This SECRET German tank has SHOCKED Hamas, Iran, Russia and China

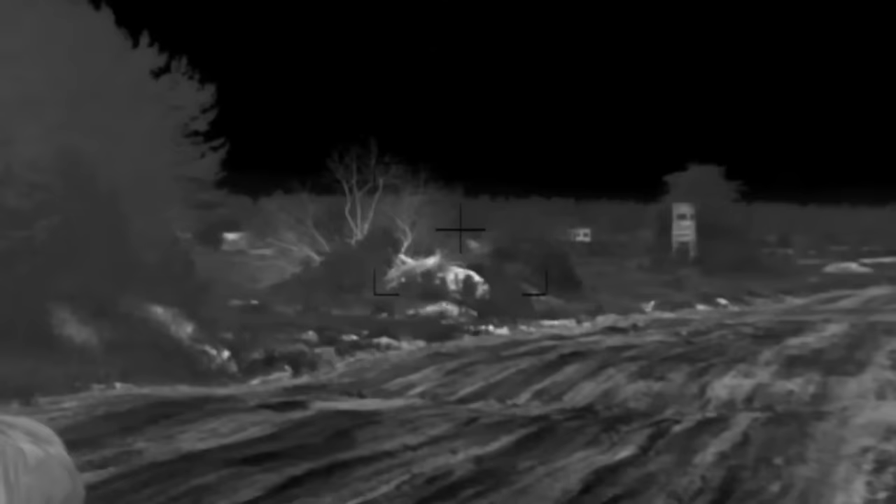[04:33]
Its laser rangefinder and thermal imager, integrated into the gunner's main sight, ensure precise target acquisition.